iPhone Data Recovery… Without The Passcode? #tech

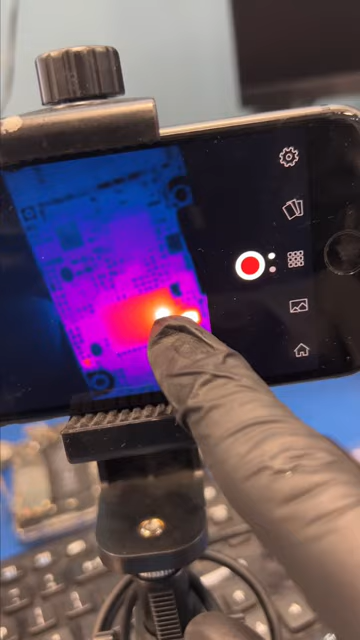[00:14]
And whoa, the power chip is shorted. Let's pop this chip off and now we have to find a donor board and yep, that should do.
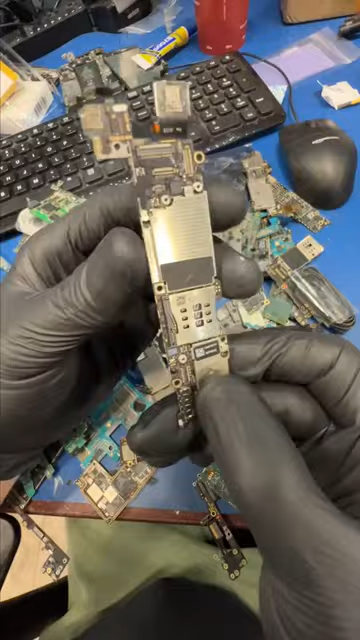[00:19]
We'll pull the chip off the donor board, clean it up and re-ball it with new solder,
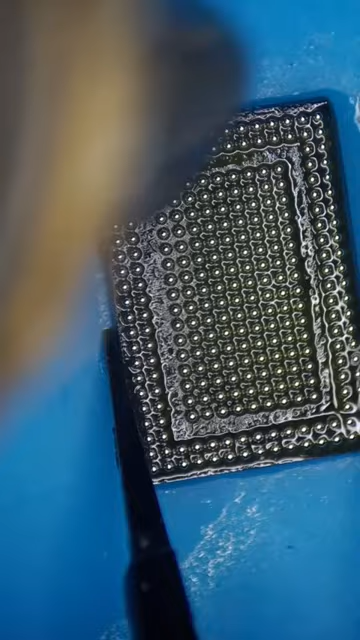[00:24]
and let's install the chip and see what's next. Now I see a short on the battery connector, so let's solder some leads to the battery connector and inject like 2 volts from the power supply.
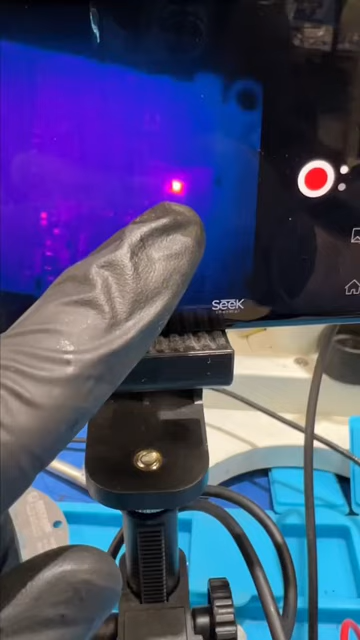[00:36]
And boom, we found the short. Let's remove that capacitor and sweet, the thing turns on.